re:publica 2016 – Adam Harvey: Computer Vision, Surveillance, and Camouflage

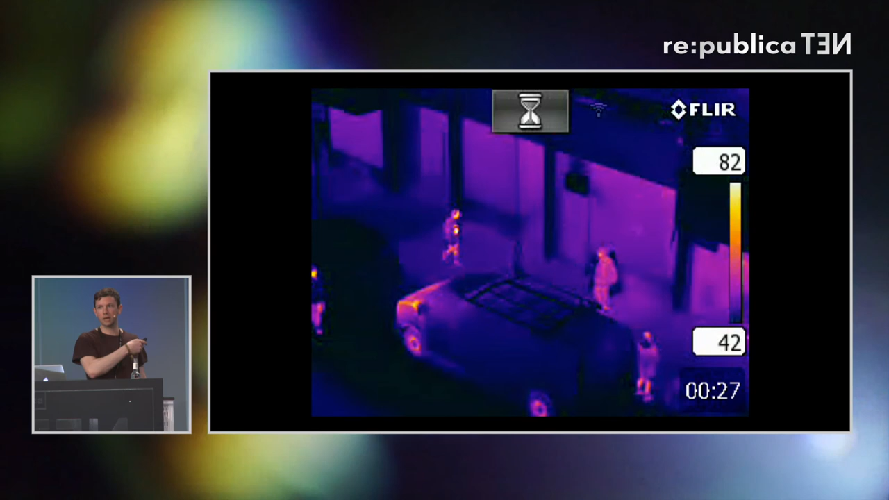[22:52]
The projector makes it hard to see. And once the individual starts moving, it'll become very apparent. But in this still image, somebody is blending in perfectly to the background in the winter, which is even more difficult because you have a higher temperature differential. So I'm going to play it and it's going to be very obvious.
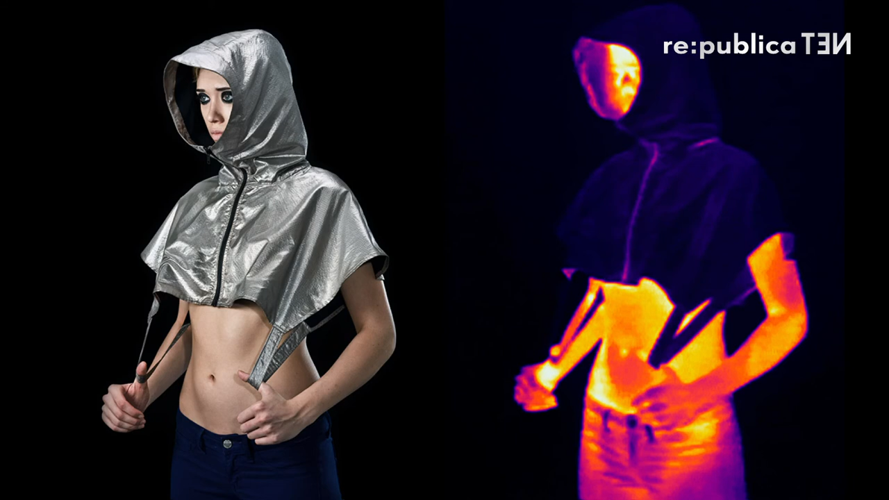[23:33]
that's maybe more appropriate for an era of mass surveillance.
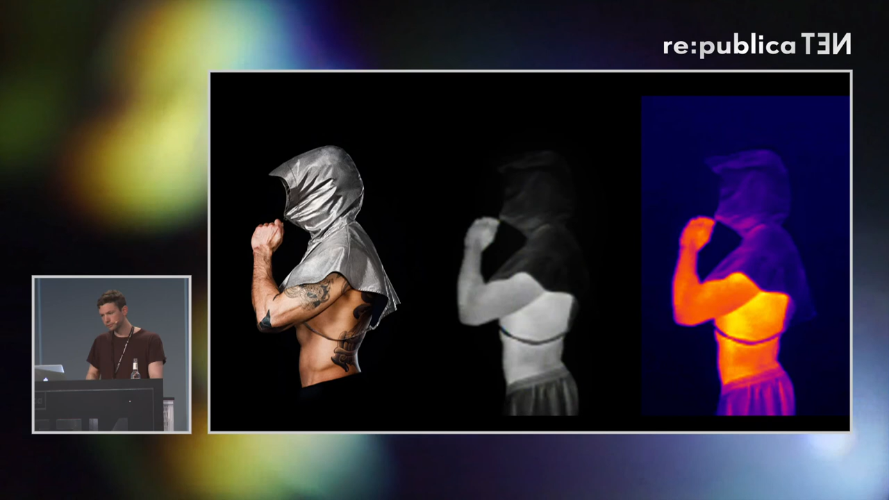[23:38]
And so there's a hoodie, and there's a burqa, and there's a hijab.